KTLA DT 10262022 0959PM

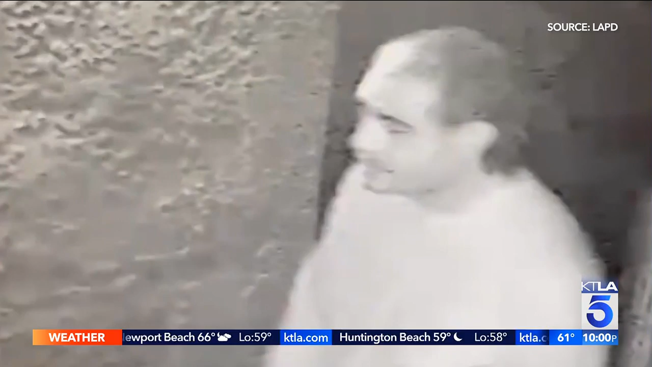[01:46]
Police also released images of the man they say followed the woman home and sexually assaulted her. The girl was just screaming and, you know, asking for help.
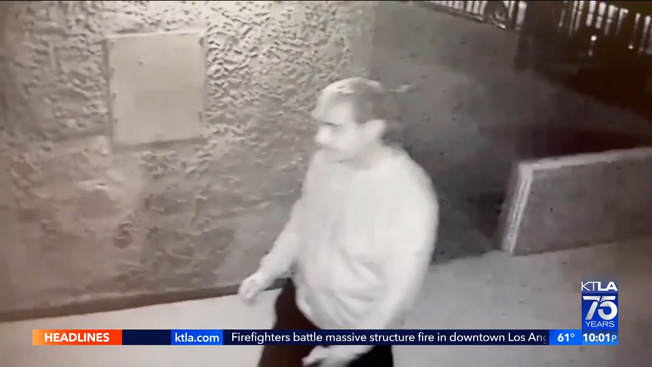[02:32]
Police tell us he knocked her to the floor, got on top of her, and began groping her.